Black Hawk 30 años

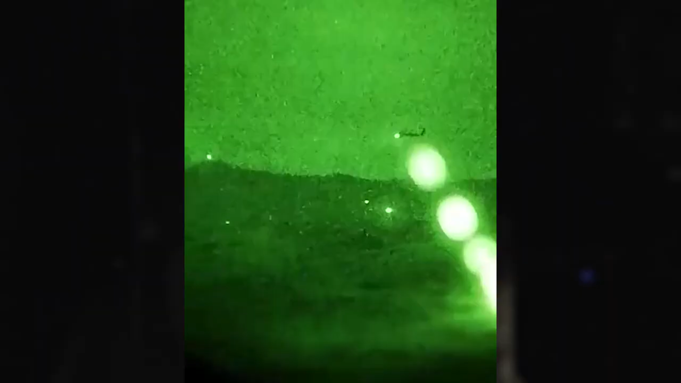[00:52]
interdicción aérea, con nuestros helicópteros ARPIA.
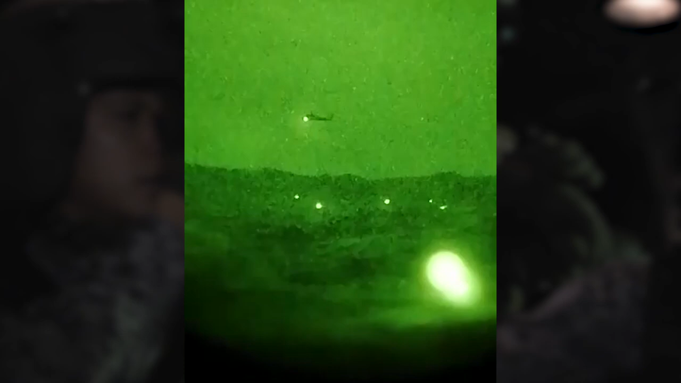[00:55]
De igual forma, se hace el apoyo a las fuerzas de superficie con estos mismos helicópteros en las áreas de combate.
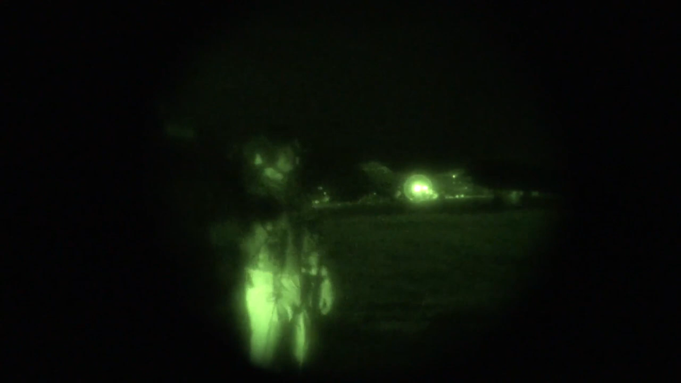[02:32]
esto que nos permite operar 24 horas al día y tener el sigilo de la noche para hacer nuestras operaciones militares.
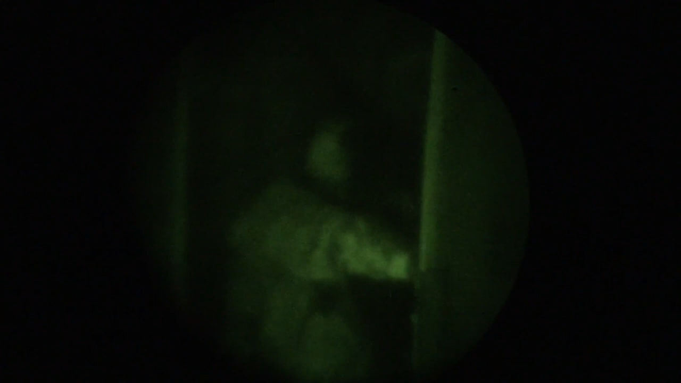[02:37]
Hoy en día todas nuestras aeronaves están disponibles y adaptadas para vuelos con visores nocturnos, esto también ayuda a que las operaciones militares conjuntas,